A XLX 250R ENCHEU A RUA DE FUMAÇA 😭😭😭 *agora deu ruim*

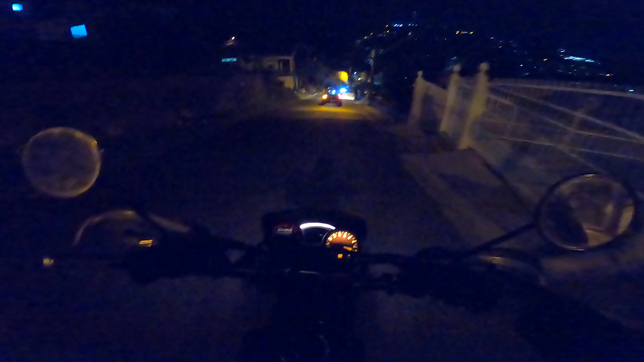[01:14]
joinha, joinha, bora para o rolê noturno aqui em
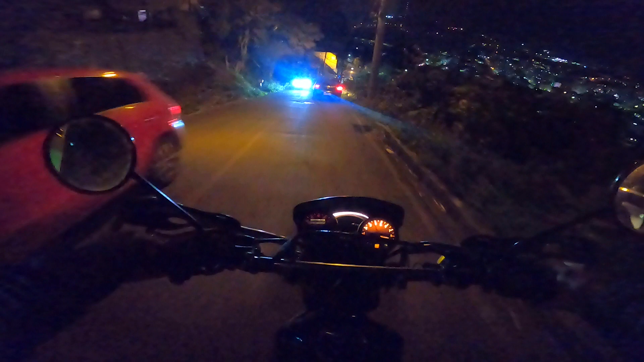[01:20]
Joaçapa City, Herval do Oeste City, o carrinho vai para lá, pode vir, pode vir, pode vir, a gente faz uns brinquedos,
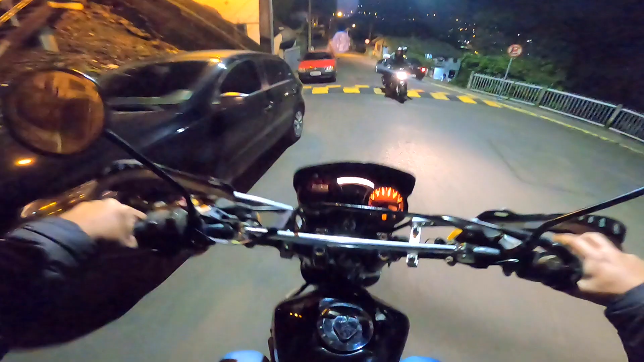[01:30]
uns cambalacho, era só ter ido,
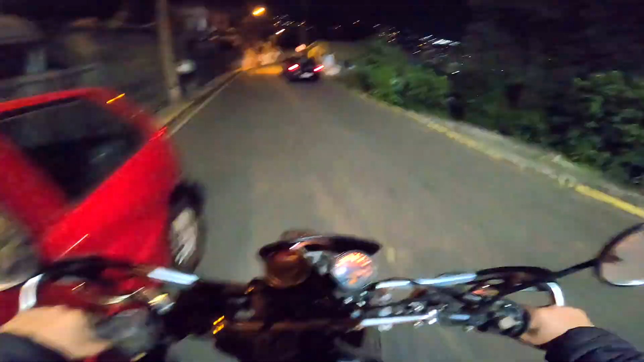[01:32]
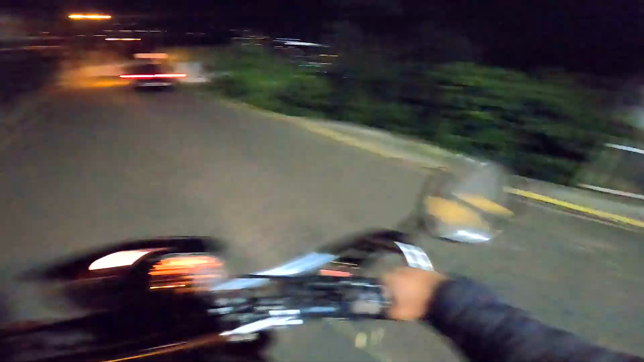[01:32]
eu fiz o sinal para ele,
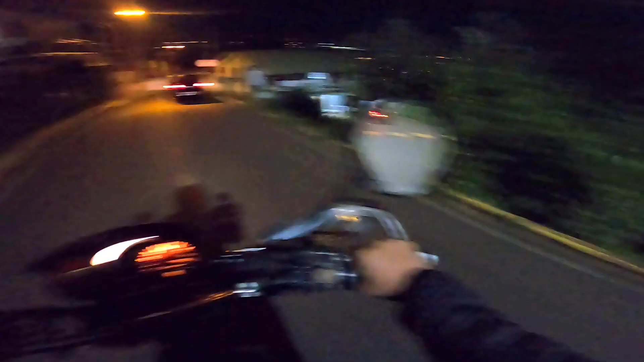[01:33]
eu fiz o sinal para ele de longe assim, vem, vem, vem, mas não me percebeu, ele pensou aqui que esse louco está vindo na contramão do mundo, ô chevetinho branco Francinei, bicudinho, bicudinho,
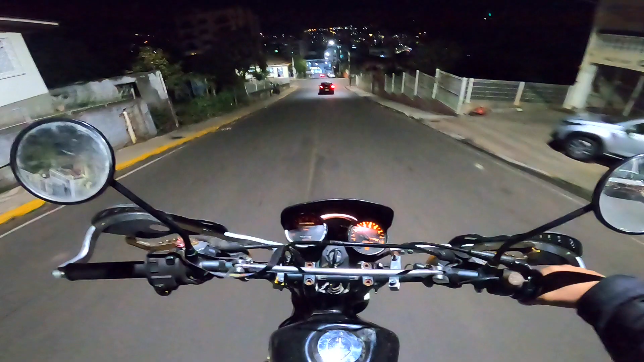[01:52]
do jeito que tu quer, chevetinho branco, chevetinho branco.